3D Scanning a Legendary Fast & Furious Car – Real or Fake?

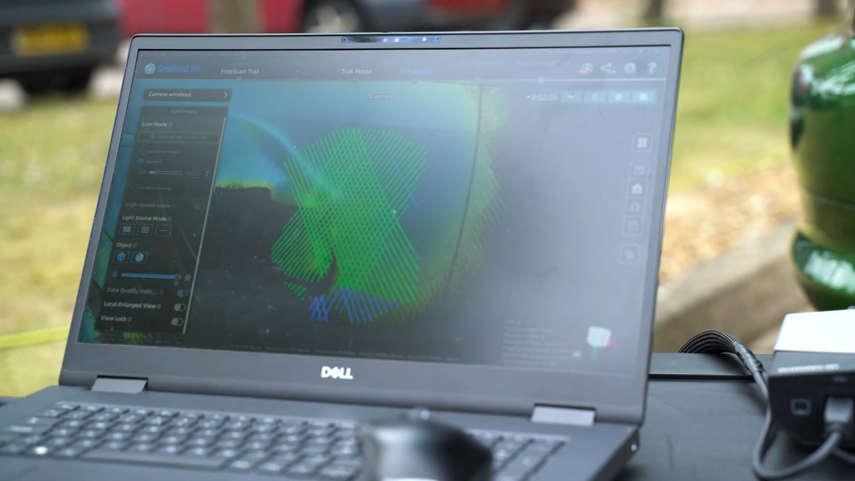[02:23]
scan this car in its formality
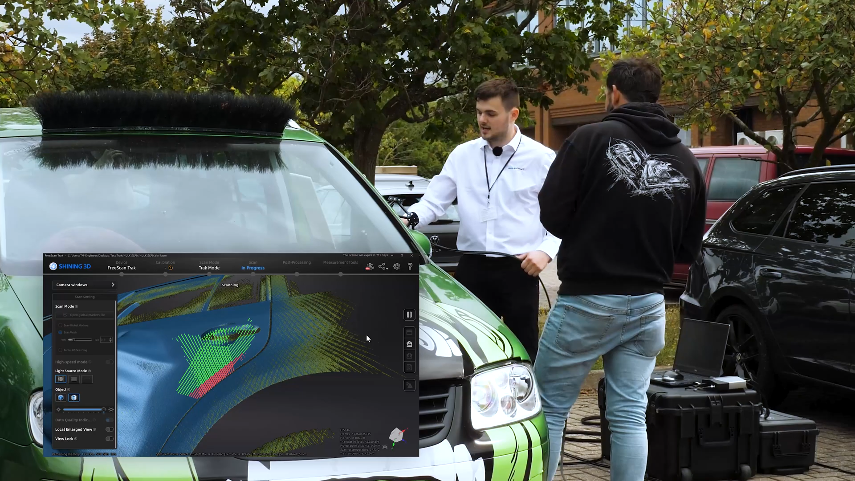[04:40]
data i can go over here but if i just want to get kind of the main bits you know are going to be the the bits that we're looking for for the molding here but then when we're going back around the car there's certain panels
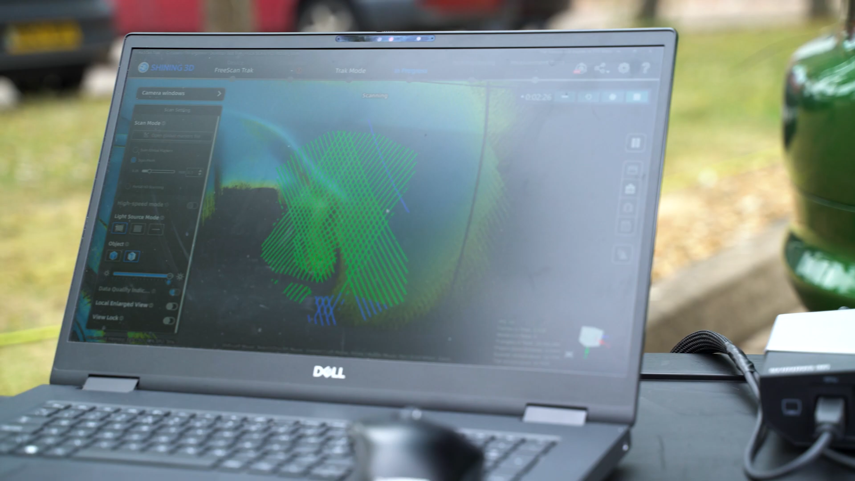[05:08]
match yeah exactly so basically we will we'll pick off reference points that we can we can use any geometry on on that panel from